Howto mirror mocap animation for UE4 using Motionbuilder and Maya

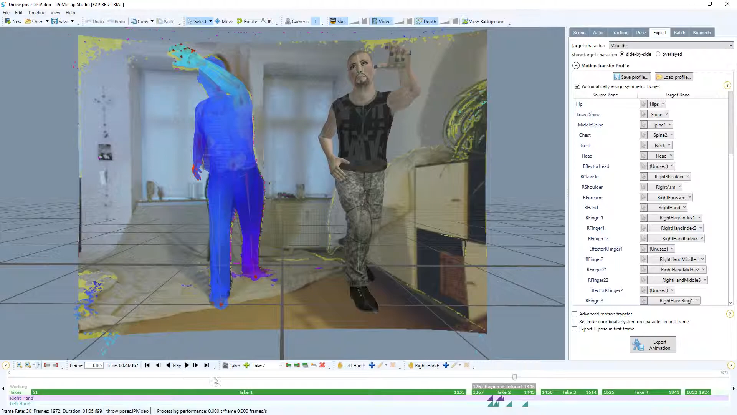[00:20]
before I brought it into Unreal so the problem is I have a kind of a South Pole pose so I'm gonna make a step backwards here and that's gonna look silly
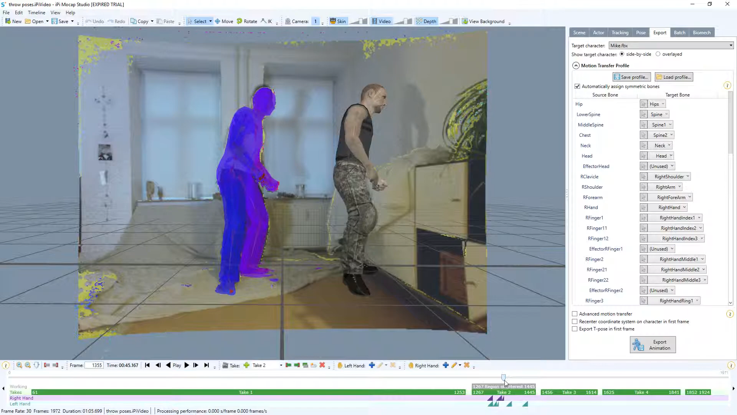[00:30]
since all the other animations are right pose right hand poses so I wanted to change this so I make this throw with the